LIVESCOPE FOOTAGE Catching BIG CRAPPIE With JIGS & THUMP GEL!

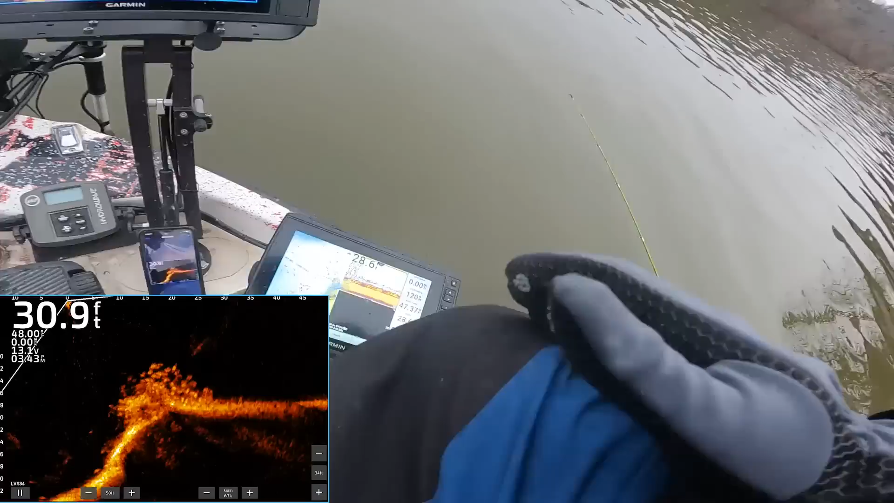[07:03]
We are fishing a big drop-off that has a brush pile on the tip of it, and it's loaded with crappie. So I haven't really shown, but about every 10-15 casts I load the jig back up with some thump gel. So we're gonna do that. Those crappie are just swimming down there on that brush pile. Pretty sweet. And I'm using the jig trailer kind. It's got black flake in it.
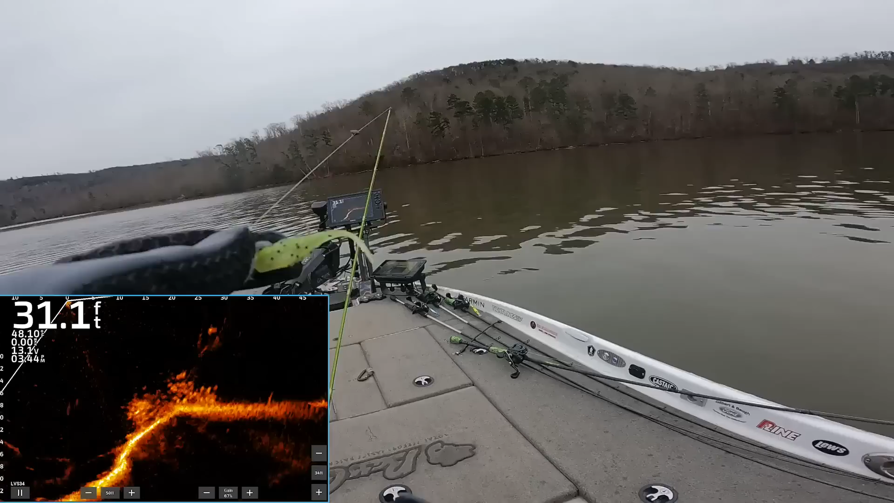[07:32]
On screen: depth 31.1 ft
Good stuff. Good stuff. All right, let's get them. Let's get them. Oh, look at all of them. There is a wad of them right out in front of us. So I have a jig and a split shot. You can see both of those sinking there. The jig will be on the bottom. The split shot will be up on top. There we go. I've been having to keep my split shot above the fish and my jig just down inside of them to get them to bite.
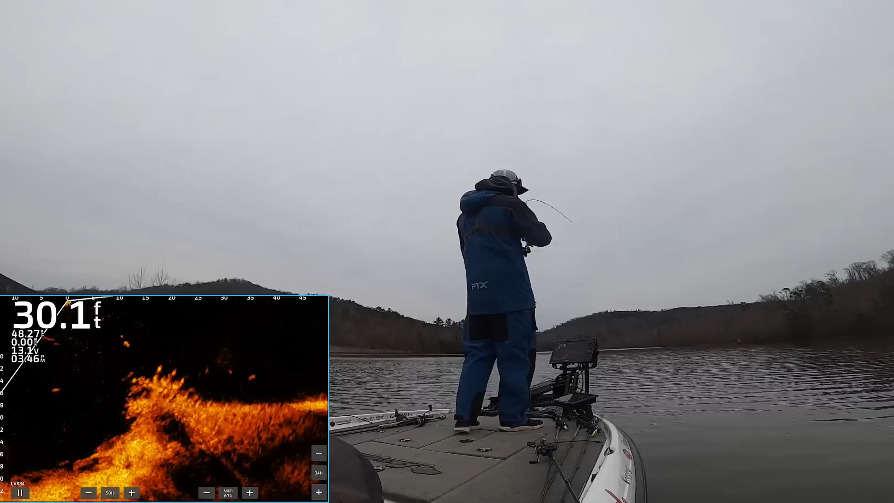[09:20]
On screen: depth 30.1 ft
Did you see them all dispersed when I set that hook? That's crazy. That's a big one too. That's a big one. Woo! That's a white crappie there. That's pretty. All right. Nice white crappie. Look at that. That's what I'm talking about.
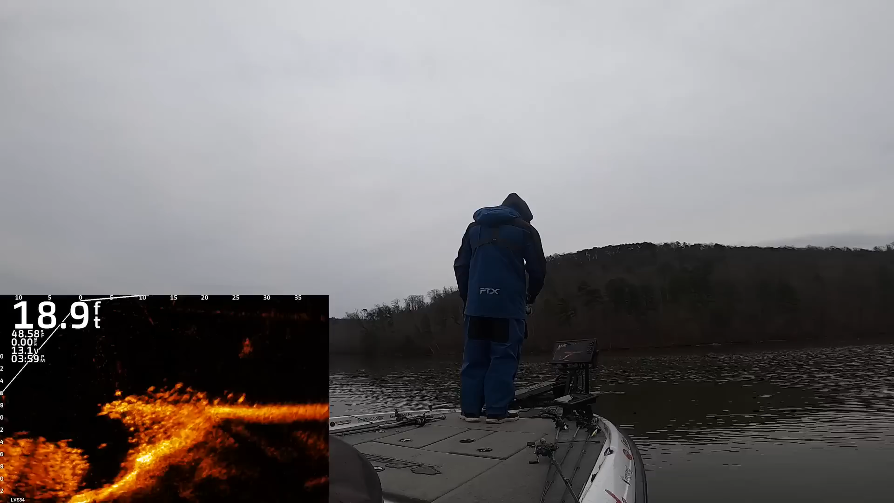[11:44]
On screen: depth 18.9 ft
There he is. Got him. Another one. That's a baby.